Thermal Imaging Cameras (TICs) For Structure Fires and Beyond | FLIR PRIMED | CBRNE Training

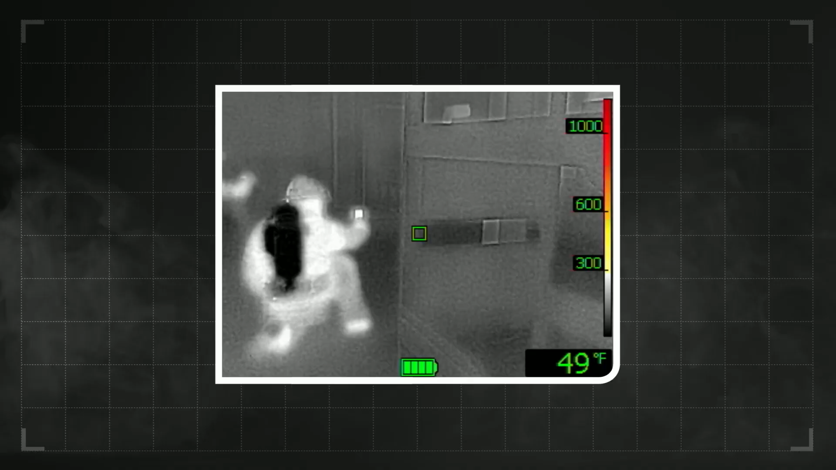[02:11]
On screen: spot 49°F
If our main objective is search and rescue,
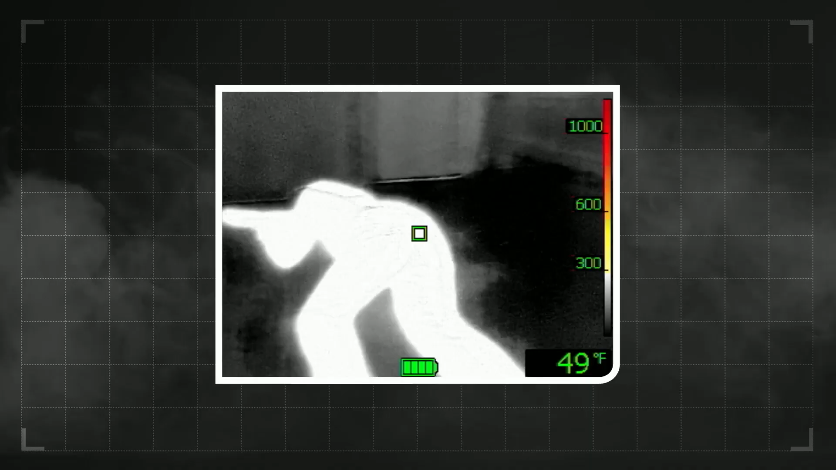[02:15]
On screen: spot 49°F
then we're rapidly searching every room in the house until we come across what would look to be a person or an animal, or worst case scenario, another firefighter that we may need to go rescue.
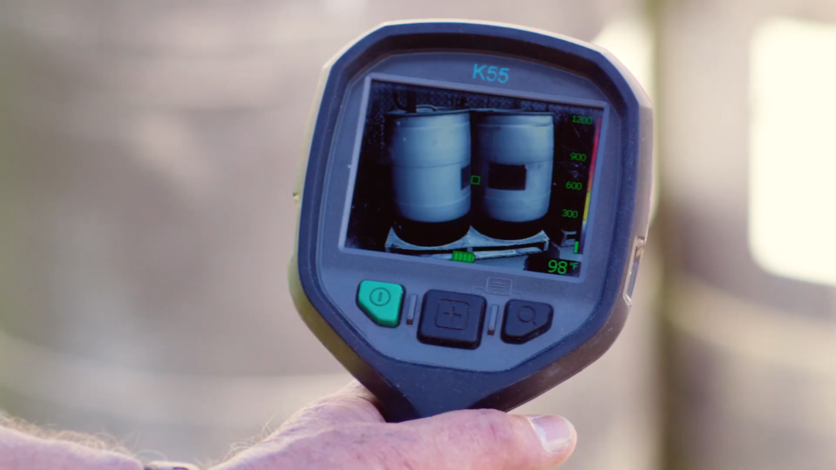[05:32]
On screen: spot 98°F
they're going to be holding it up to see how much liquid is in the container.
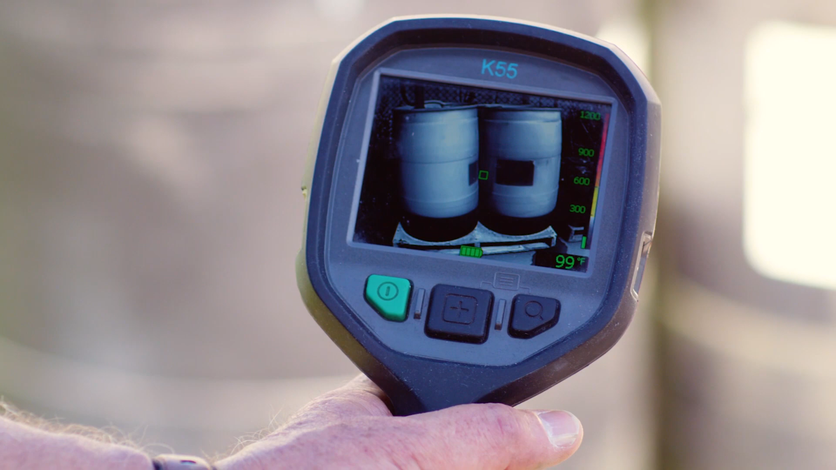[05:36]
On screen: spot 99°F
Chief, that's evident that you can use it for a lot of things, and we talked a little bit about HAZMAT, RIVER.